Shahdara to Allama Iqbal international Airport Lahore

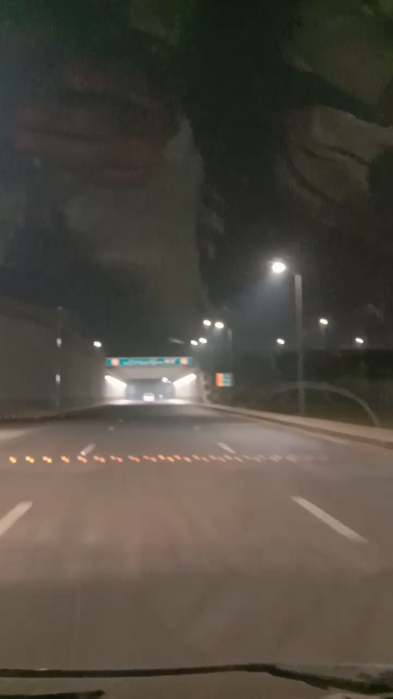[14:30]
हाँ मैं दस दें वहाँ। ये जी बहुत ही खूबसूरत बनाया है ये लाहौर एयरपोर्ट, इसकी आप देख रहे हैं फ्लाईओवर सड़कें बहुत खूबसूरत हैं।
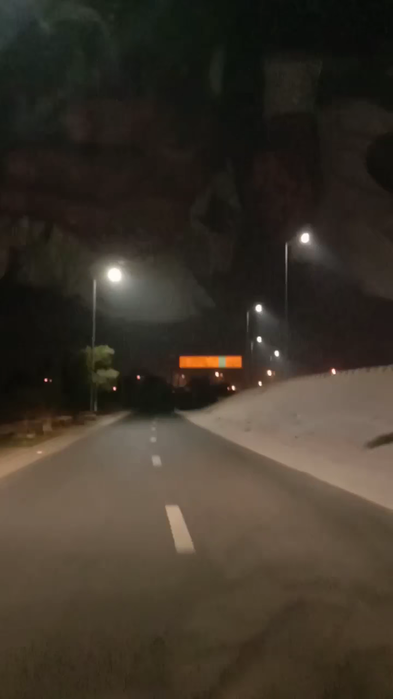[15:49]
ये अभी चेक पोस्ट आ गई है, यहाँ पे कैमरा अलाउ नहीं है, इसलिए हम पीछे ही ये कैमरा बंद कर देंगे इसको।